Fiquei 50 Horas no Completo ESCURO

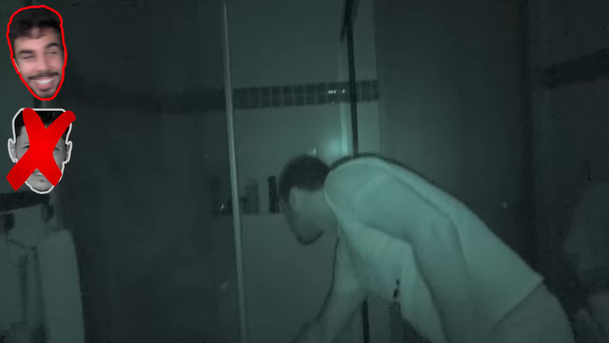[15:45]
Será que ele foi pro quartinho dele, debaixo da cama?